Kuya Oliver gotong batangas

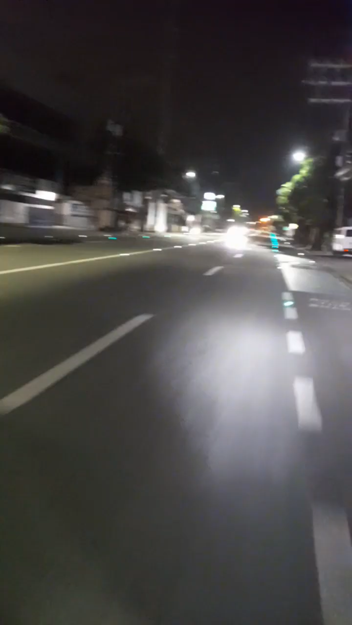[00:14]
ito ako dumaan sa Sapote-Alabang Road Yan, umagitan nyo nasa bandong Pamplona ako nyan Chill ride lang, chill ride Solo lang ako dyan ha, wala mag-isa Wala mag-isa ng nabiyahay
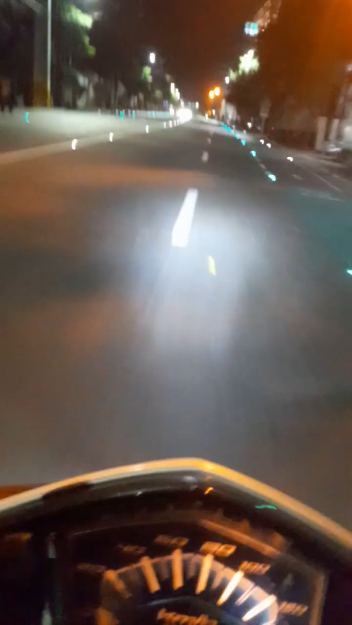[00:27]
Kasi wala naman ako kasama Yung mga niyaya, wala Tapos yan Nasaan ba ako nyan?
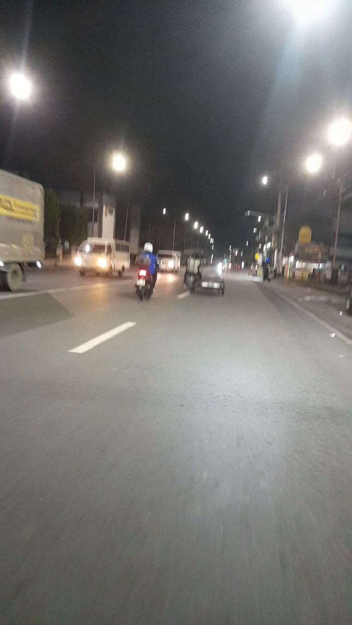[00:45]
huwag nyo gagawin nyan mag-isa ng kamay tapos hawak yung cellphone na ba nagbibidyo Huwag nyo po gagawin nyan
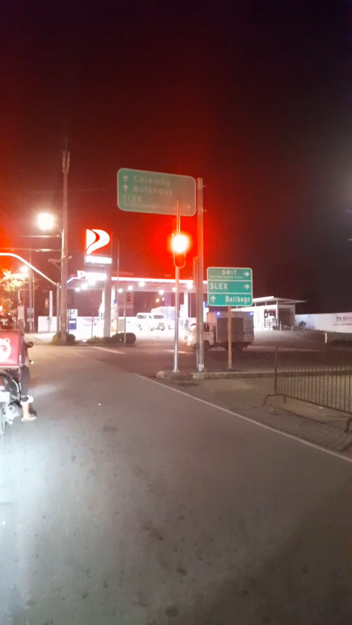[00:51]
Yan Dandyan na po ako sa bandang Kalamba nyan,
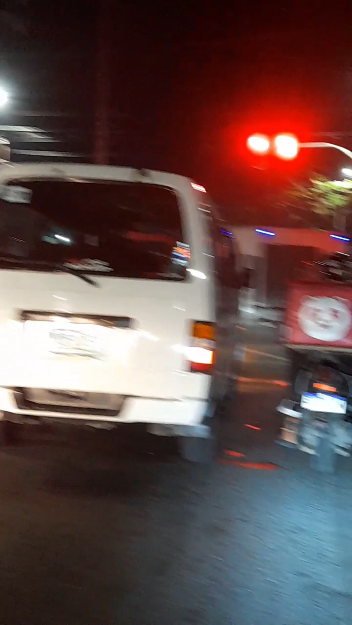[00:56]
Kalamba Yan, wala pong katraffic-traffic Nung bumabiyaya ko,
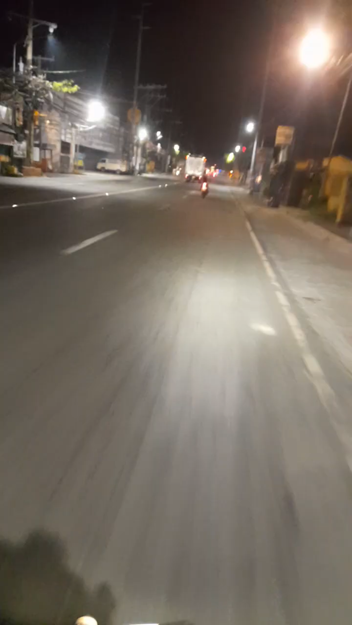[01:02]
walang katraffic-traffic Yan Yan Solo ride pa rin, solo ride Kalamba pa rin yan, Kalamba Kalamba
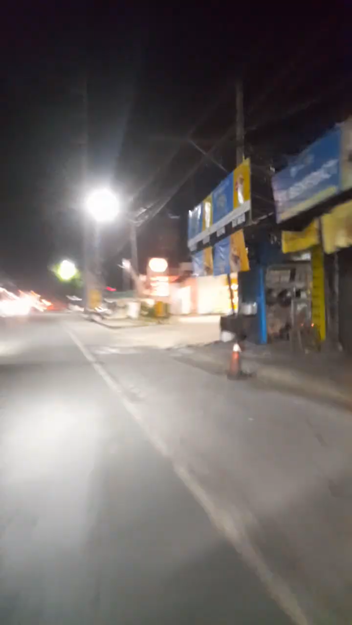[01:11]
Solo ride pa rin Yan, walang katraffic-traffic Umalis ako nyan ano eh Ah, 3.30 3.30 3.30 ng madaling araw Kasi
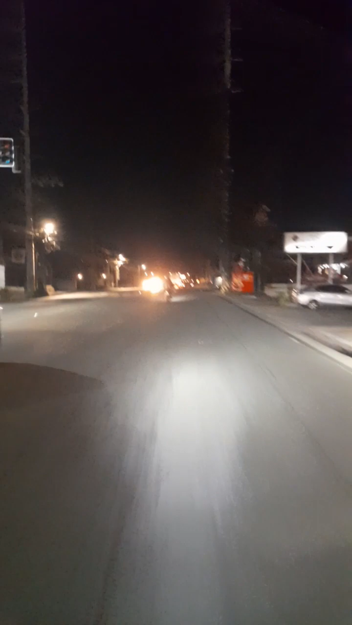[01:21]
Iniiwasan ko yung Sobrang init Sobrang init sa biyahay
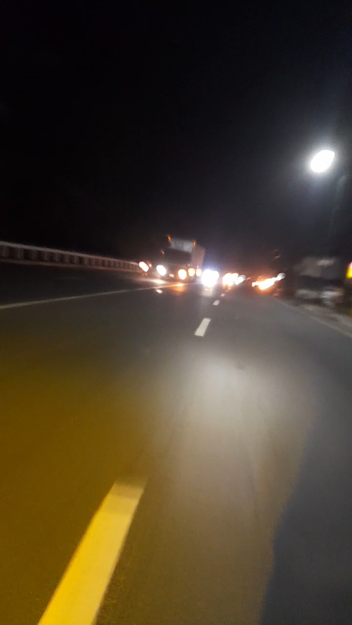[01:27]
Yan, ah Nandyan ako sa may bandang ano nyan
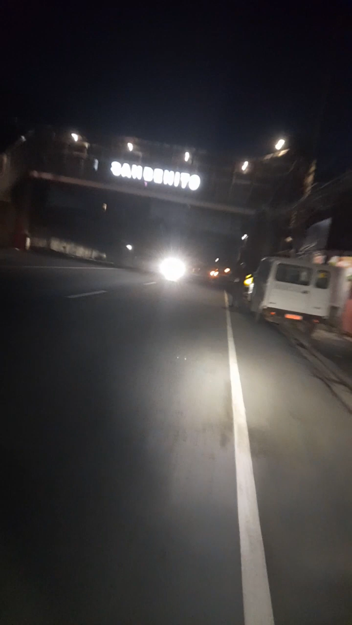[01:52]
San Benito Pinakita ko nga ako San Benito eh Yan,